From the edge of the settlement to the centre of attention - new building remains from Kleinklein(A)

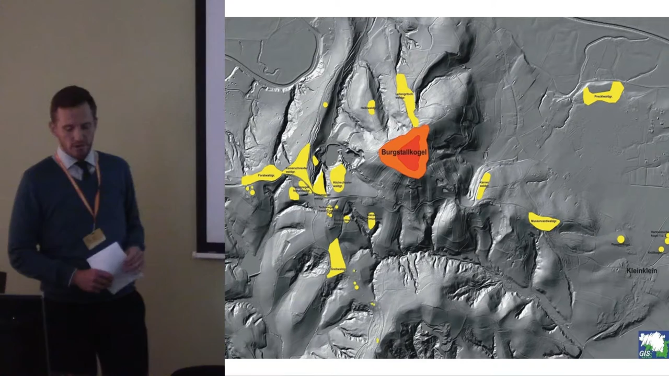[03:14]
Here in yellow are this tumulus graveyards, cemeteries, as you can see, with some of the bigger tumuli and, of course, a lot of the small tumuli.
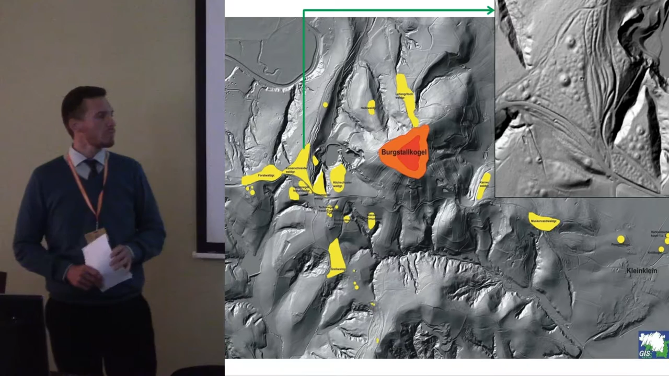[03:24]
In the village of Kleinklein, we have the four princely tumuli,
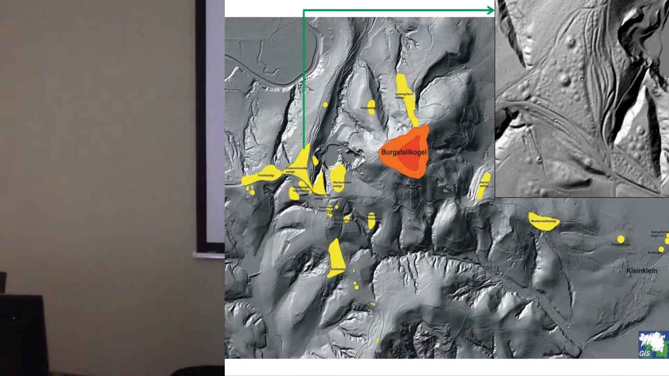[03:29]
and that's also the reason that the site is more known about Kleinklein. Some of them are still very well preserved, can be seen in the landscape. I think this is something for an introduction. And I would now go to our research of the last years.
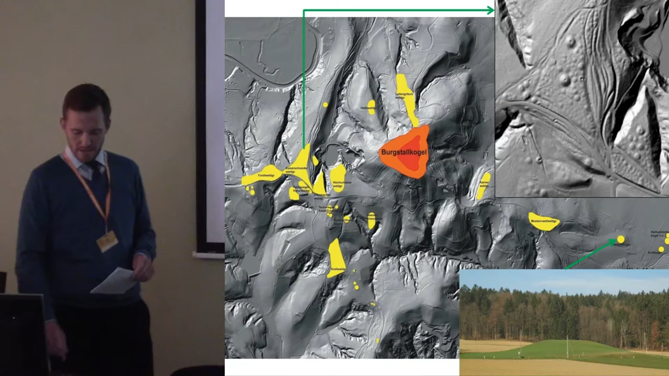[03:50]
So actually everything began in 2013. We had in 2012 a storm that knocked a few trees over, and we got finally the opportunity also to excavate in this settlement area. This was not really something done for the first time. As you can see, all the red spots are the trenches made by Claus Dobiat in 1980s.
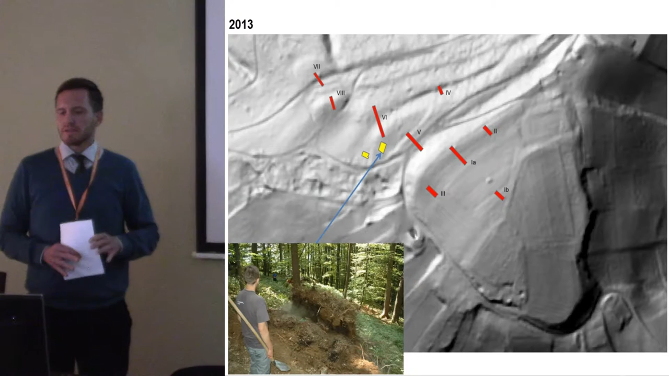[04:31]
And we got the opportunity to excavate here nearby. One trench was made on the terrace and another one on the slope. So this is really the northern part, well preserved in the woods, where we still have these terraces that can be seen.
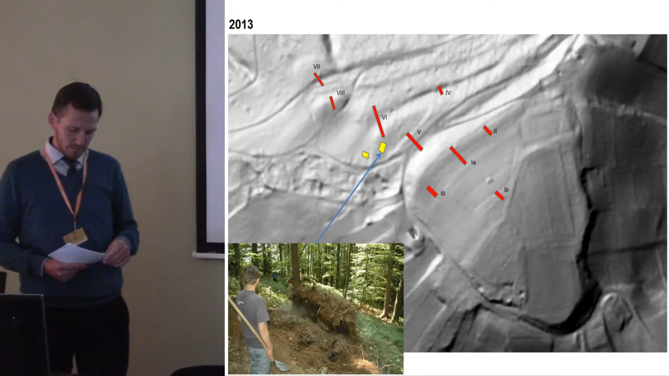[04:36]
In the following year, not yet exciting, we just connected the trenches, we got a better insight how this landscape is changing. We got a bit more of the settlement structure, because our our trenches were a little wider than Dobiat's, who just was looking for this chronological, typological view on the settlement. And what's for us important, we collected very many archaeobotanical samples, which will be looked at in this next year.